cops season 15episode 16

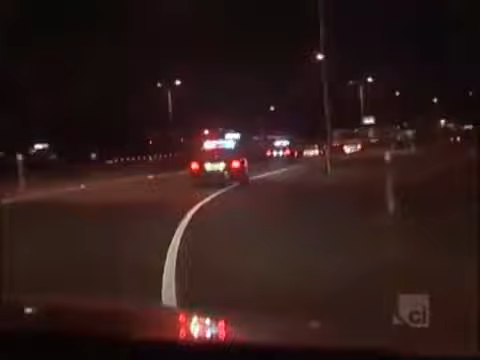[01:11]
Keep cutting each other off. We're through park, east to west. We're gonna try to stop him before he gets too far. His car is falling apart on him.